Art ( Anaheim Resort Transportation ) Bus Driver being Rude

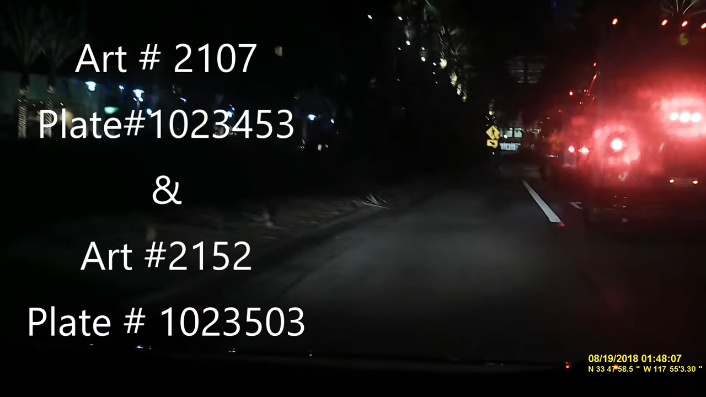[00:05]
Yeah, what the hell are they doing? That was bad. This guy. Wow.
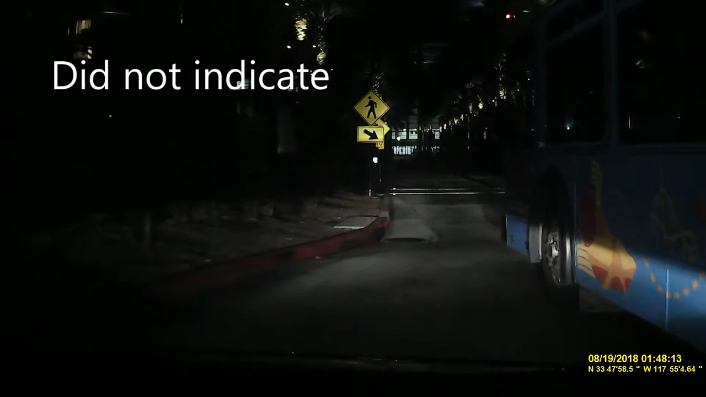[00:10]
Seriously? Oh, yeah, you can stop there too. Oh, it's somebody walking across.